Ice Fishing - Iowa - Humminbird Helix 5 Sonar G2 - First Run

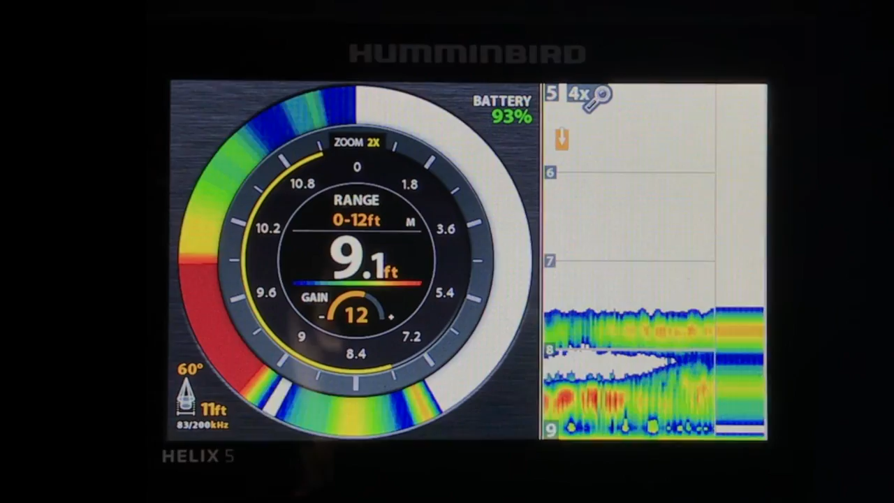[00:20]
On screen: depth 9.1 ft
Here's the graph over there Fish 9.1 foot.
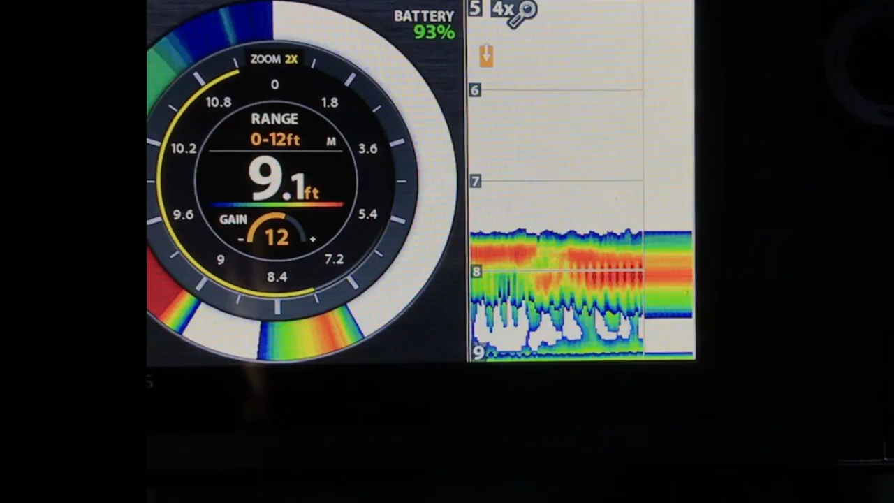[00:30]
On screen: depth 9.1 ft
I got the zoom on this left-hand side. I've got the zoom on the right-hand side.
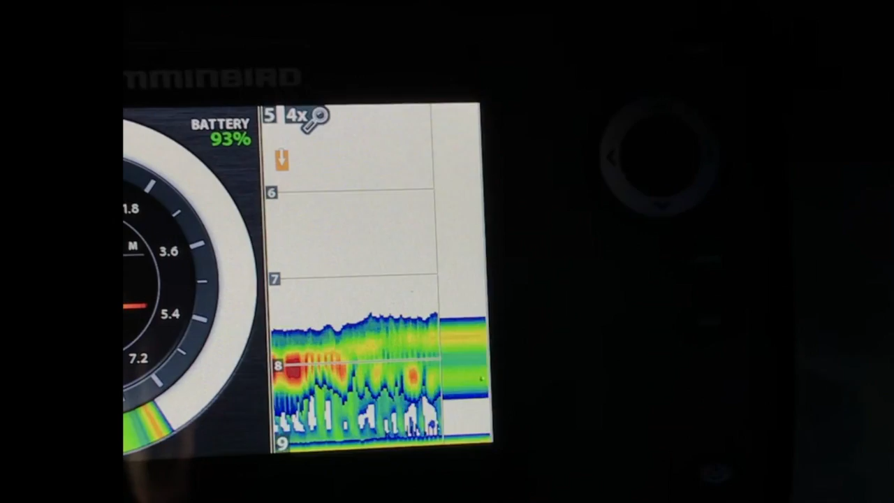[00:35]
This is on the bottom See I can bring the jig up and the fish are
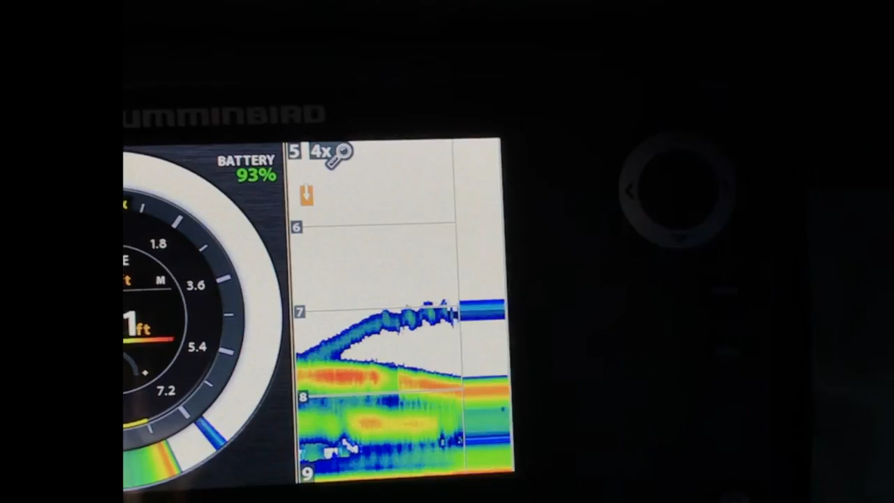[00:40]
Going back down So I'll bring it back down to them And they come back up
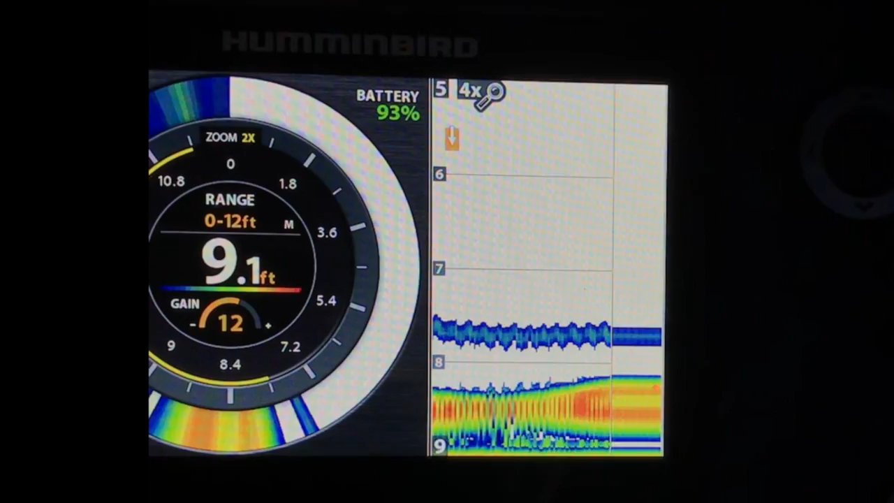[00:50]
On screen: depth 9.1 ft
I'm going to stop the video in a second hopefully There's a catch fish